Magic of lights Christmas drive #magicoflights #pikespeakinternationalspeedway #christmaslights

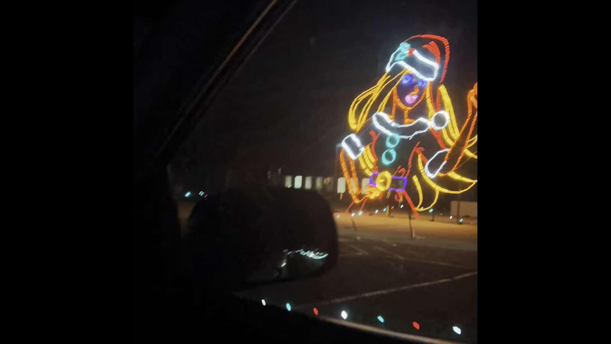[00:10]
We're going through the magic holiday lights in the holiday village.